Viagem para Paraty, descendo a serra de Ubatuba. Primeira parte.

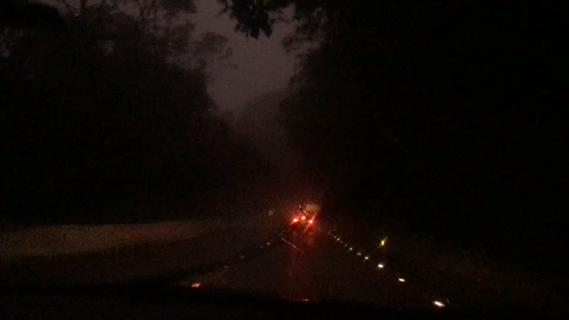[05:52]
Aqui é a serra de Ubatuba, olha, 360 graus. É uma serra bem íngreme. Íngreme. Pra vocês, aqui é a serra de Ubatuba.
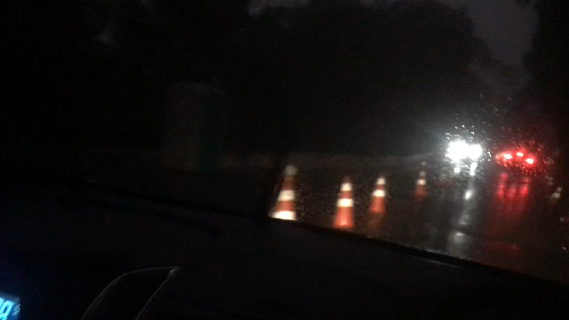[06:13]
Tá em reforma uma parte, porque as chuvas que deram um tempo atrás, olha, caiu um pouco da serra. Ela é bem íngreme. Vou mostrar aqui pra vocês, 360 graus. Quem vir pra Ubatuba, tiver carro com calota, tira, porque aqui nessa serra perde todas as calotas. Você chega lá embaixo no final dela, não tem uma calota.
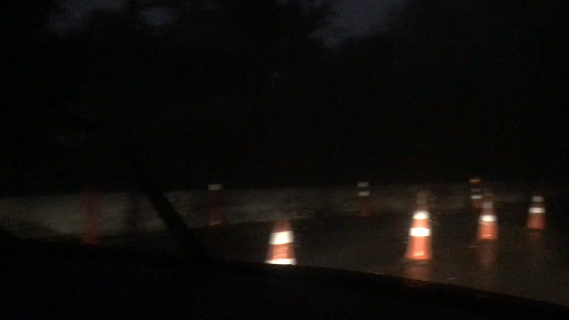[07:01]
E tem que ir bem devagarzinho. E tá chovendo agora. Tem que ter cuidado em dobro.
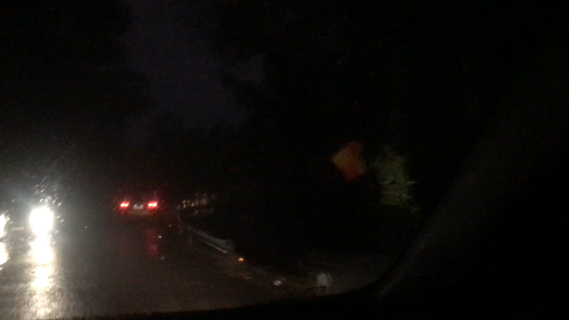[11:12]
Que ela tá em obra, essa serra de Ubatuba. Olha.
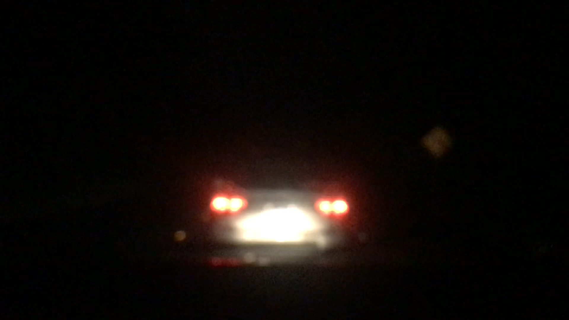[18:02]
Meu filho vem pra cá a cada 15 dias pra atender. E ele já anda nessa serra de olho fechado, se precisar. Oi, meus amores, deixa eu te falar. Ali, ó, onde tá vindo aquele carro, é o finalzinho da serra pra quem vem.
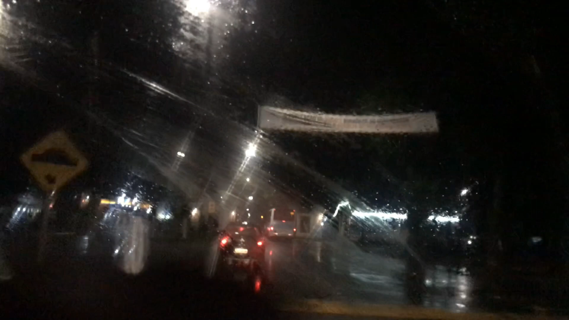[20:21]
Olha o portal de Paraty, gente. Aqui já é Paraty.